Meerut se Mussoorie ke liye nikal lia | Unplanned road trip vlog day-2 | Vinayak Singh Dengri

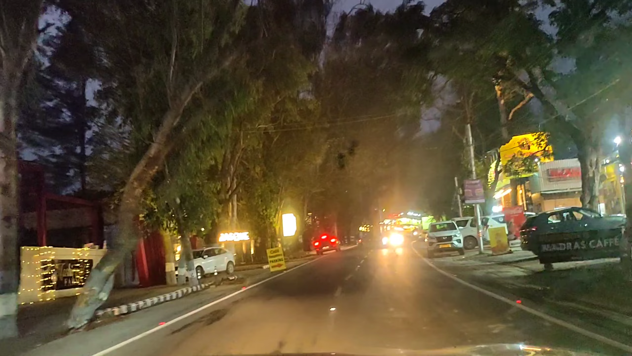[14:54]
अब यहां से करीब करीब सेवेंटी किलो मेटर से रस्ता और गार से देहरा दून
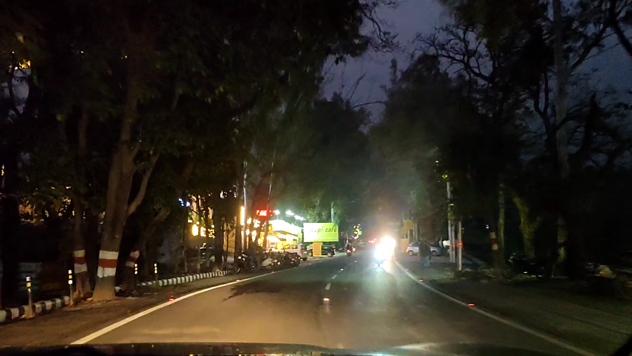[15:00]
से उते वह अर अगे जारें देखो सा लेफ्ट राइड बढ़िया बढ़िया अ मतलब रस्ते में रेस्टे में रे
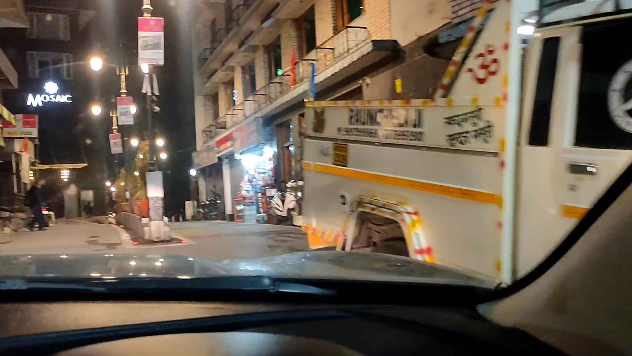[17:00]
आपको दिखायता हूं देख लो मसूरी की रोड कभी देखिया अपने रोड इतनी जा ता खाली इतनी शान्त
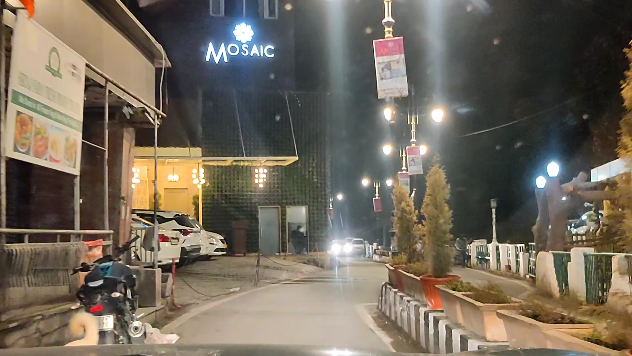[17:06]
यह देख लो आप सारा मसूरी इसले मैं आपको क्या डंक से दिखा पा रहा हूं सुकून से यह अच्छे
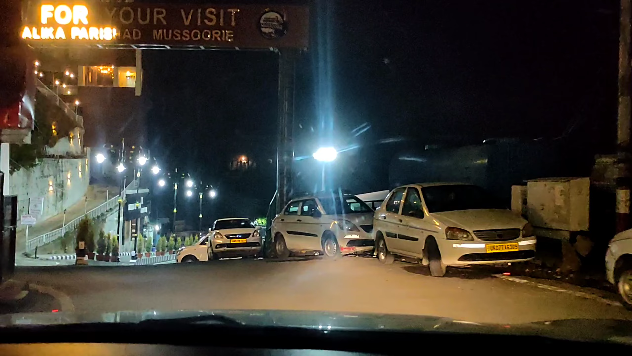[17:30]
बागी आपन तो मजे कर रहे हैं यह में बात हुए थेंक्स फॉर विजिटिंग नगर पाली का बोल रहा है यह देखो होटल खाली पड़ाई है